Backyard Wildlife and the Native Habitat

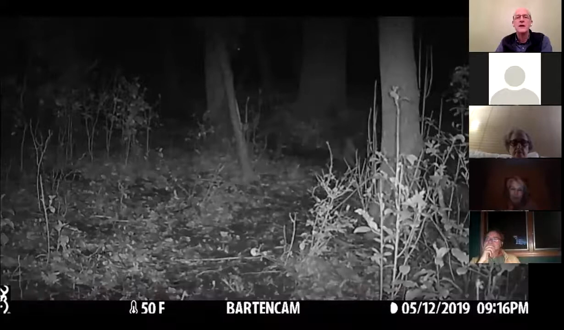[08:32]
And so it comes on, the coyotes usually startle and run the other way. What's interesting is the deer are very curious of the trail cam. You know, there's something new on the trail that they go down every day.
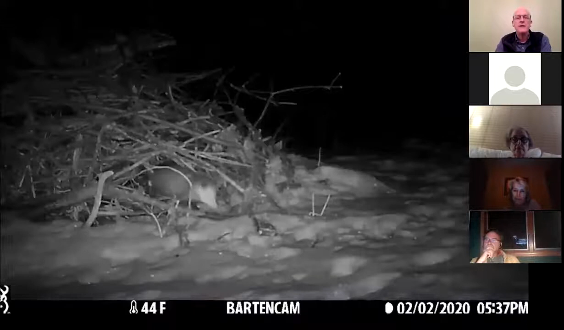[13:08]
And the wildlife uses it. So here's a trail cam video of a possum coming out from one of those brush piles. I knew he was there because I saw his footprints in the snow and set my trail cam up to catch him when he came out. Here's the woods all cleared and open on one side of the house. You see that the deer make paths through the woods.
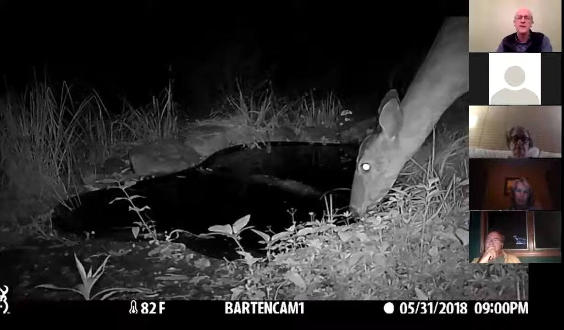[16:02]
The wildlife comes and drinks from it on a regular basis, and it's fun to look out the window and see them using it. The raccoons like to come and play in it. Of course, raccoons are kind of hardwired to look for crayfish and frogs when they find water.
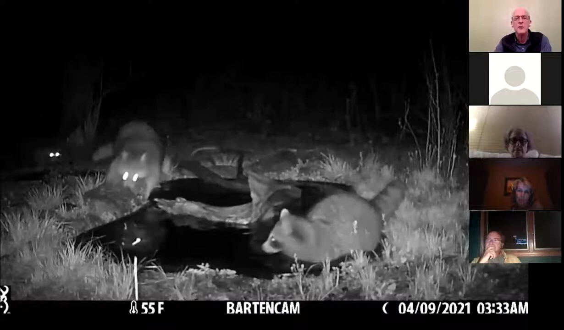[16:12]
They feel around with their little front paws. Of course, there are no crayfish in there.
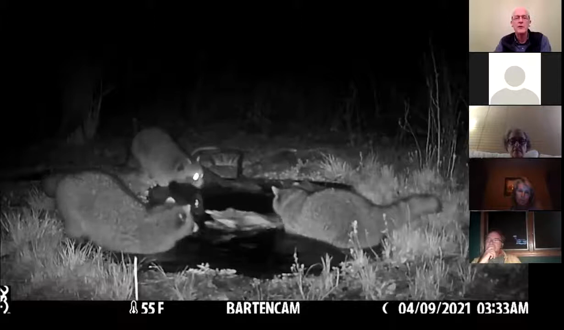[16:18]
We do get frogs in there, but the frogs can dive deep enough that the raccoons can't reach them.
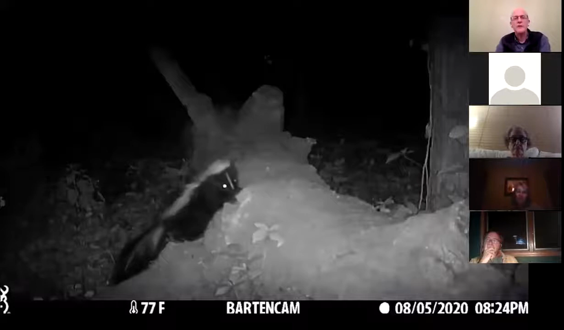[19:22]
So here's one busy night with my trail cam. All of these came from one night all spliced together. It started with a skunk, then the raccoon family came by. They like to use the log as a highway. Then the fawn jumped across. A couple hours later, the doe jumped back the other way. Then at 2 in the morning, the raccoons came back and started horsing around. And then at 4 in the morning, they were back again. So a lot of wildlife all night long. Now here's 24 hours, a limping coyote elsewhere in the woods. A little later in the morning, a non-limping coyote, a different one.
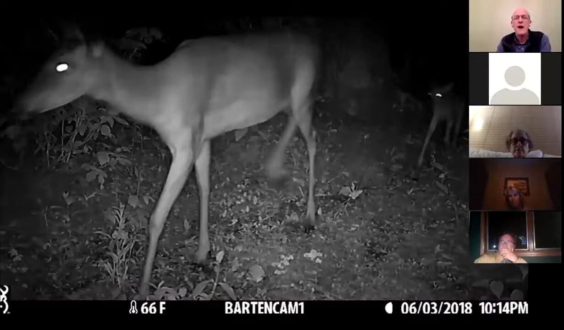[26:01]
Here's mom with a little fawn only a day or two old following her, wobbling along behind her. So we love seeing the fawns in the yard because they're so cute. Sometimes they hang out with mom. Mom's always nearby.
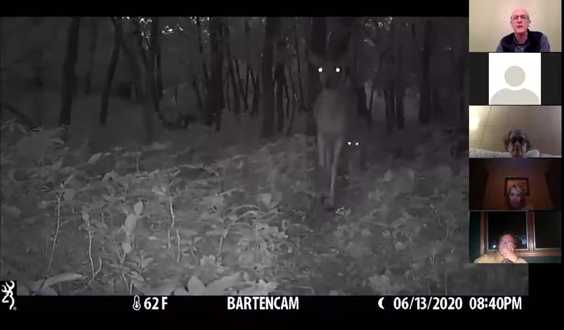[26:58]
We catch them on the trail cam. We'll catch them in the evening, following along behind mom, checking things out, keeping track of each other. And we see them in the daytime.
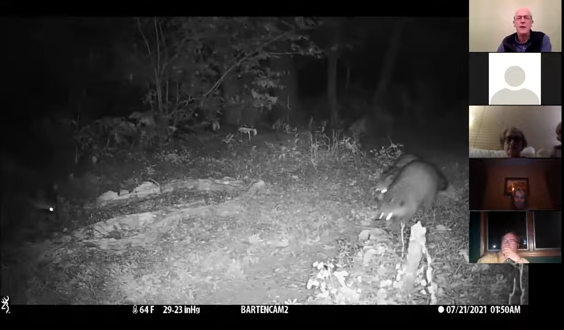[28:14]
You don't want to be feeding wildlife because they lose their fear of man. Maybe you'll leave them alone, but the wildlife will go up to some other house expecting food and that person's dog will bother them perhaps.
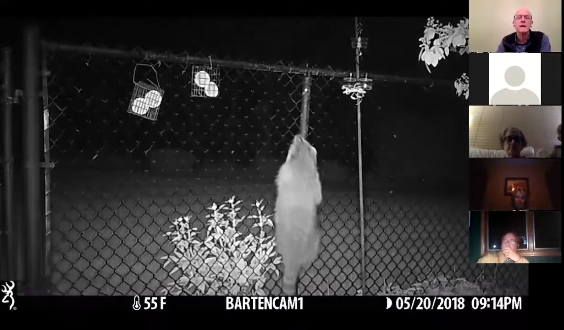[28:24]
Trail cams are great for finding out what's causing problems in your yard. We put out grape jelly and orange slices for the Baltimore Orioles in the spring, and we find the bird feeders on the ground. It's probably the raccoons, but if you want to make sure, put the trail cam out and you'll find the culprit. Possums are one of my favorite animals, and a lot of people don't like them because I think in large part because of the naked tail, it reminds people of rats.